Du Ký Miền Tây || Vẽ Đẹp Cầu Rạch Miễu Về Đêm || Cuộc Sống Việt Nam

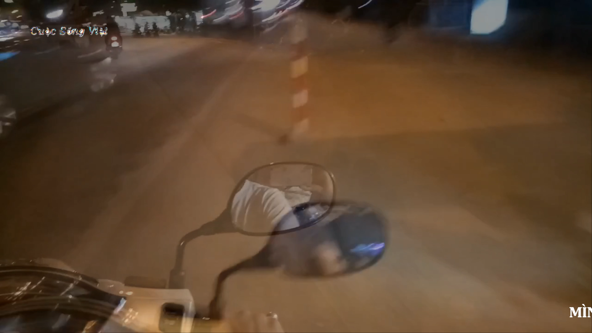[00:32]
nha mọi người. Tôi tới rồi. Đi hồi sáng là hồi sáng sớm đang còn luôn.
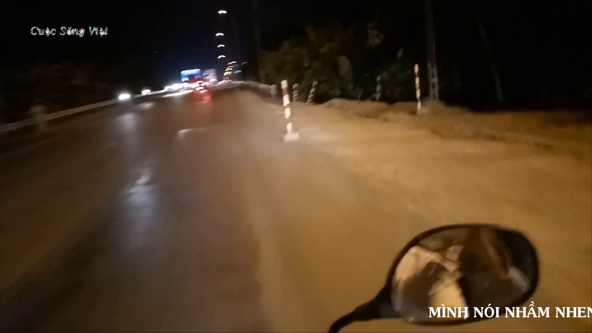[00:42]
Bây giờ mình đi giờ mình về là tối rồi. Chạy tới chút xíu nữa là cái cầu mình luôn còn phía trước. Còn này là cầu Rạch Chuối.
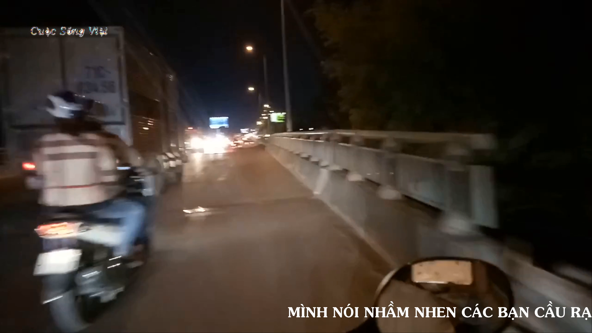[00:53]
Chút xíu nữa là tới cầu mình luôn.